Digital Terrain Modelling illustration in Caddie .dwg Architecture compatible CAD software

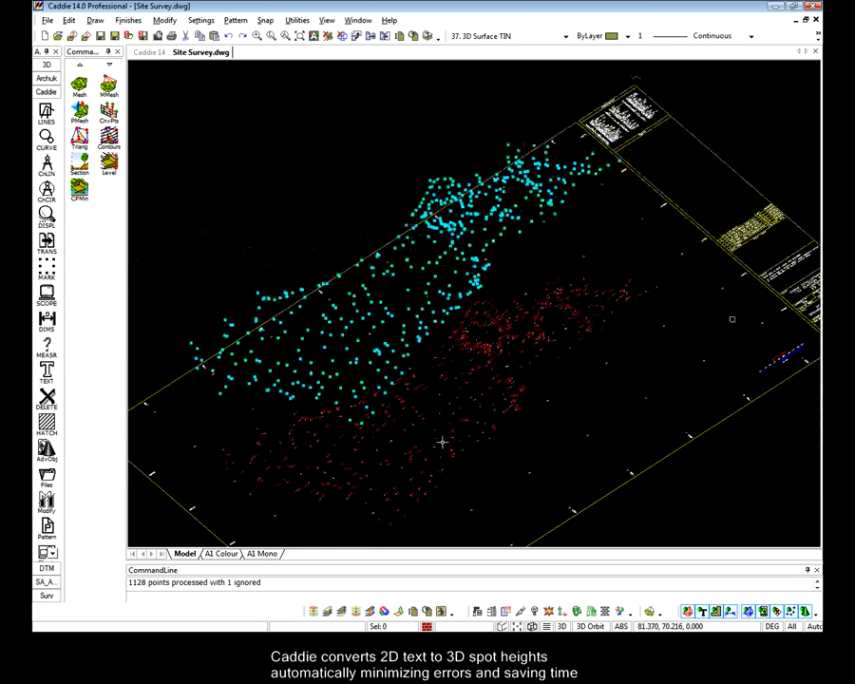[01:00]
create from them a 3D profile of the site and having created our 3D profile we can then produce from this a 3D
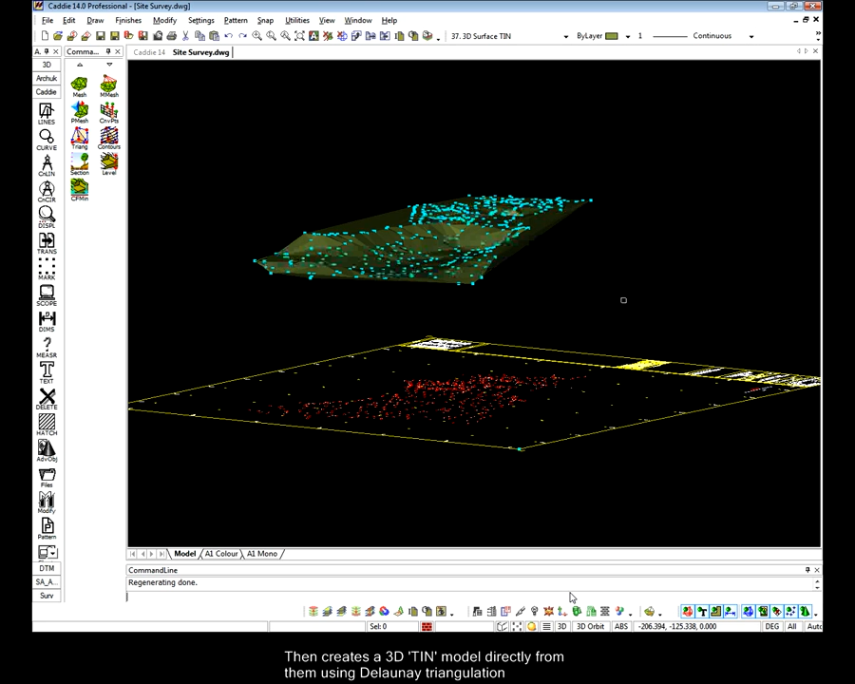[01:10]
tin or triangular irregular network and this gives us the 3D surfaces on which we can better judge our site
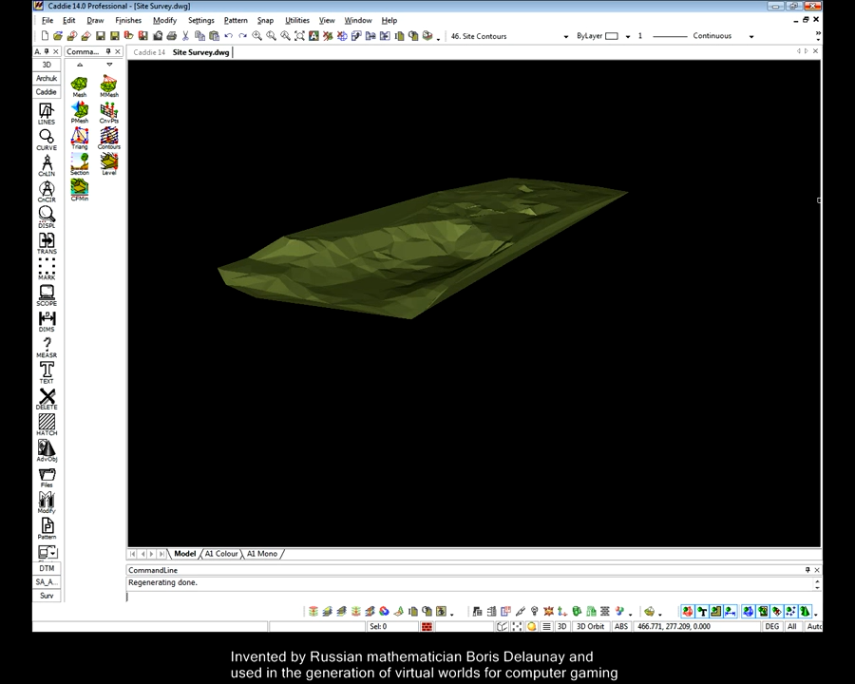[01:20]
To create these 3D tin models of our site CADDI uses Delaunay triangulation a system invented by Russian mathematician Boris Delaunay
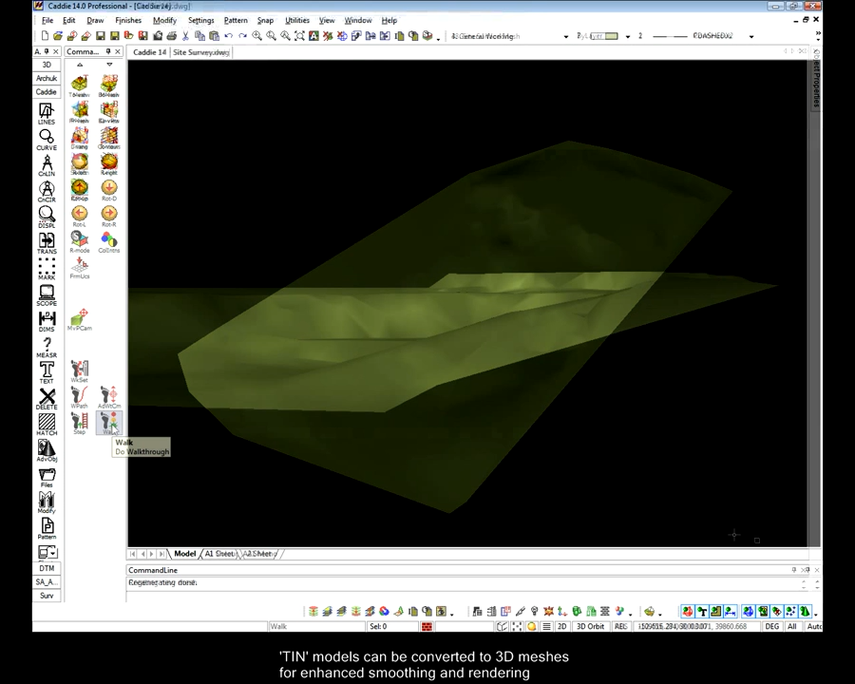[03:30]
This is why CADDI has the facility to produce from these tin models 3D meshes which affords much greater opportunity for smoothing and giving a more natural appearance to the contours of the site